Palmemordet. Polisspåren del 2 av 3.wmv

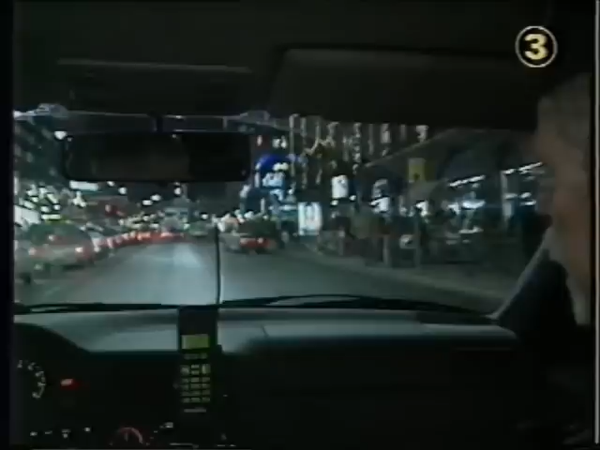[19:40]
Vi kör alltså Hamngatan fram här och vrider in höger Regénsgatan.
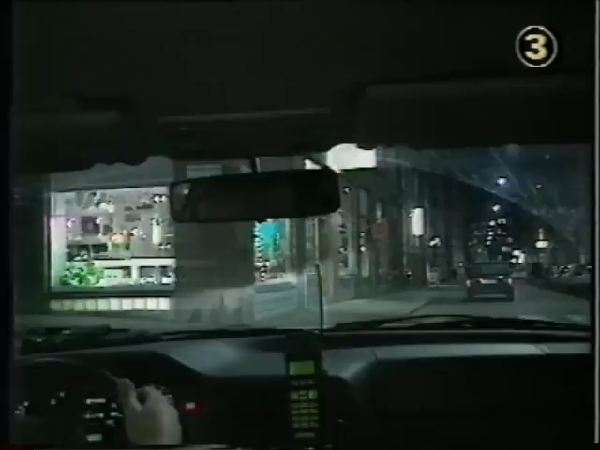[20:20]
Och gatorna är i stort sett tomma. Det är tomt här.